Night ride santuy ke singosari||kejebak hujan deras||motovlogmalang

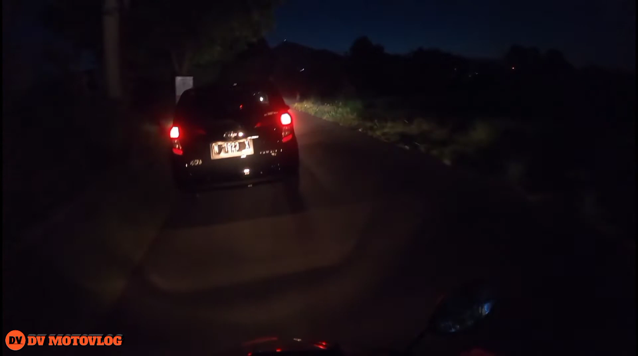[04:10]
Semakin baik Aduh ada ambulan Gede banget ambulannya Semoga aja kagak hujan Gua nanti pulangnya guys Anjir Mobil parkir disitu amat ya Deket gue lookan juga Siap
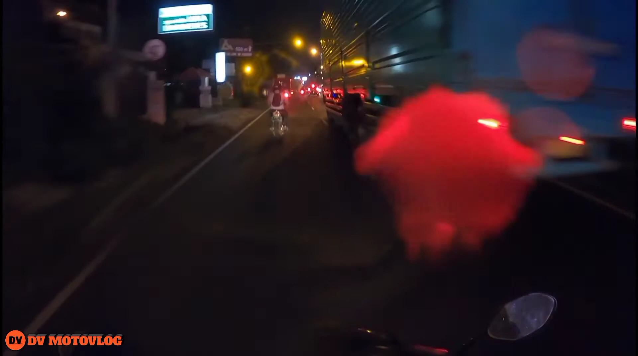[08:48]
Banyak guys Jamet disini Hujan lagi Gila Tolong Help me
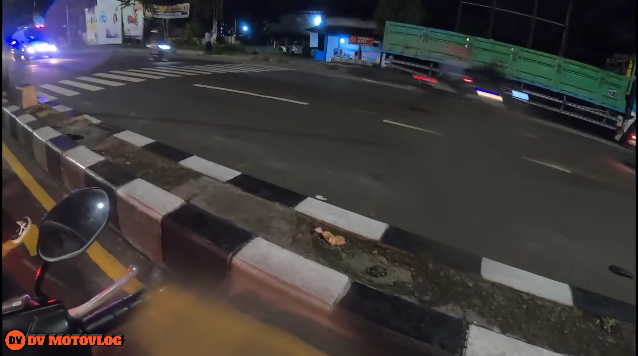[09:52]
Anjir Memang ya Hujan tuh Udah keliatan Jalannya Jalannya basah guys Dikit-dikit sih Tapi Gak banyak kan Itu warung
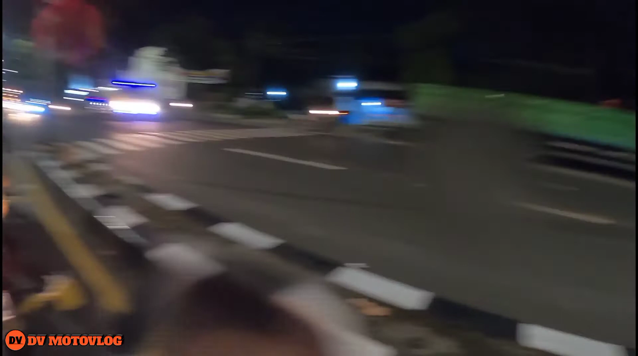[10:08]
Warung Warung sadai Buat truk-truk Yang ini kan Isirahati Pingga-pingga jalan Masuk dua dong Gua gas Otesan berat Kira mati guys
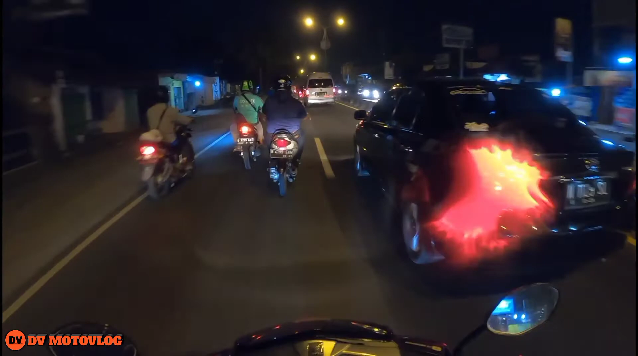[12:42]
Gok blek banget Anjing Langsung ambil kiri PH tuh mobil
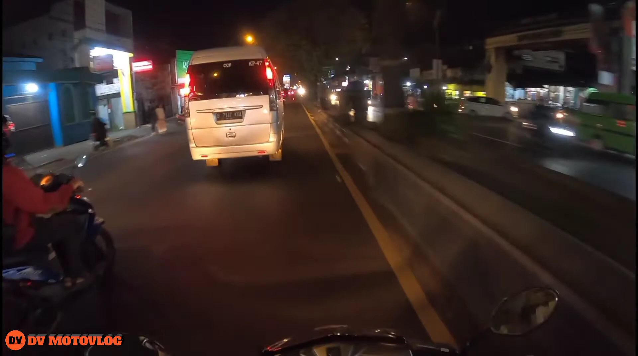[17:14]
Dorang Nyebrang Deng Gak Maju Pak Dia Gak Gak Maju Kunyuk Ini Emang Gak Maju Dia